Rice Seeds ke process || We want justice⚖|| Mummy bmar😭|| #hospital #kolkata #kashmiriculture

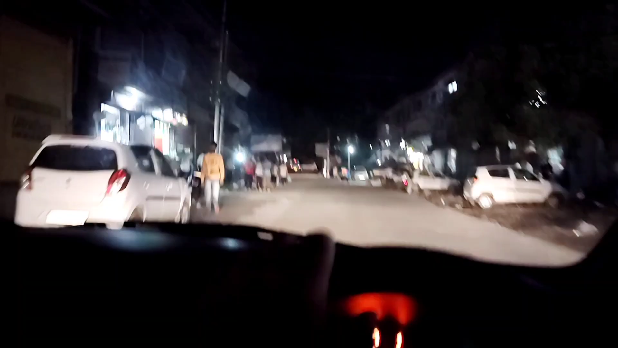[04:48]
तो गाइस चेक दिस आउट, दिस इज़ नाइट व्यू ऑफ कुपवारा। माशाल्लाह काफ़ी ज़्यादा प्यारा लग रहा है हमारा डिस्ट्रिक्ट कुपवारा।